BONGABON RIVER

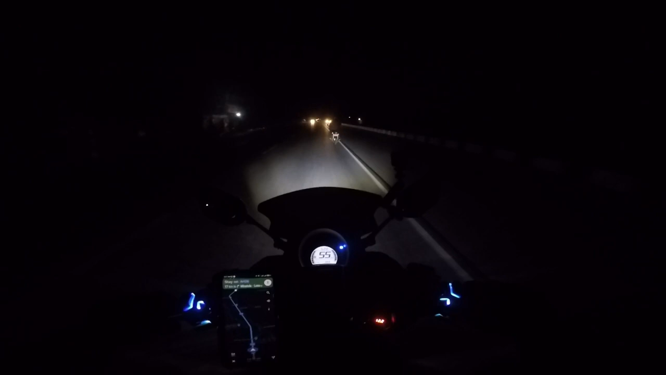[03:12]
Bakit ka nandyan? At nagka-counterflow ka pa. Ito lang ako nakahazard.